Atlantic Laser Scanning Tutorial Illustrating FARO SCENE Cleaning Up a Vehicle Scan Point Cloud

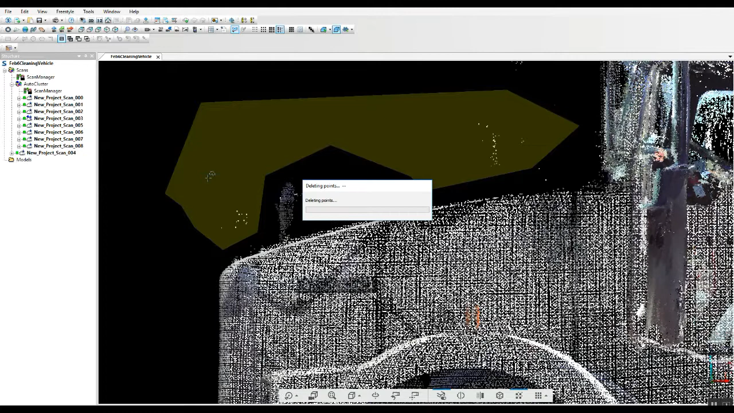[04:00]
and be sure that when you're uh when you're doing this continue
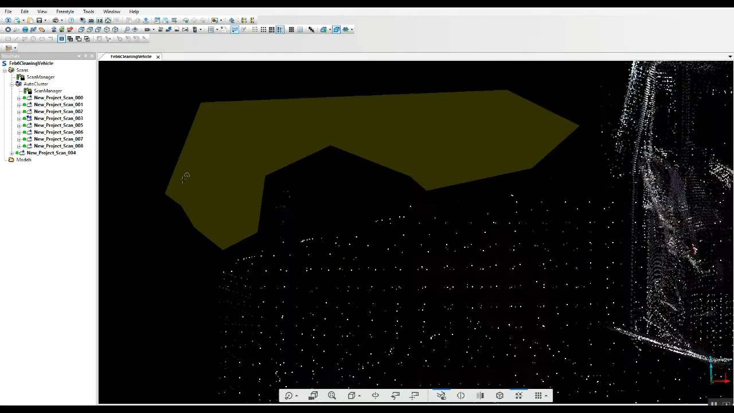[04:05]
to rotate the truck or the vehicle around uh you'll see a lot of different areas
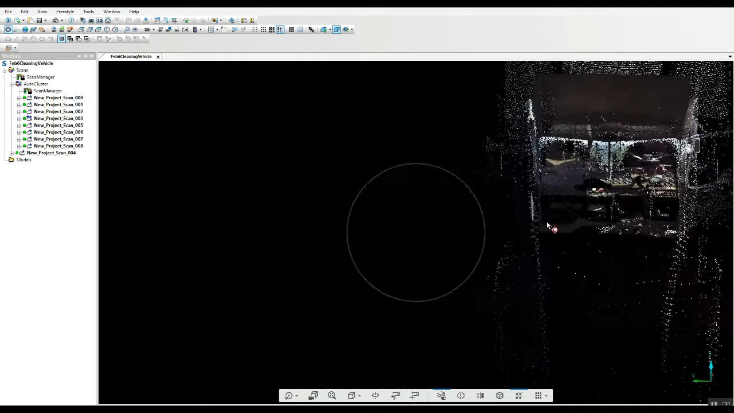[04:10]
that stuff will pop up that you didn't see previously uh and uh you
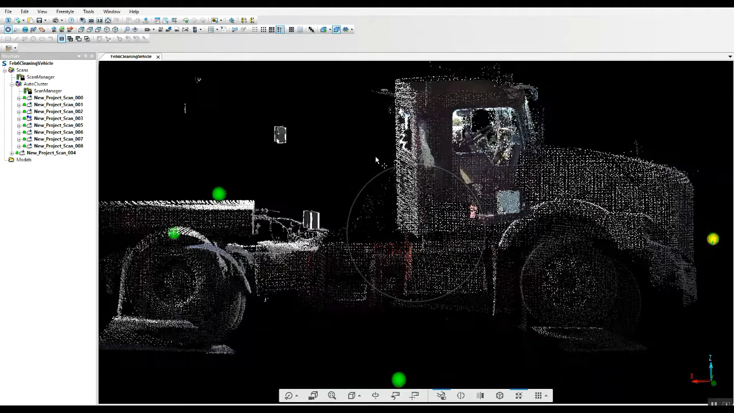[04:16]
know grab as much of it as you can uh and you'll end up with a uh a project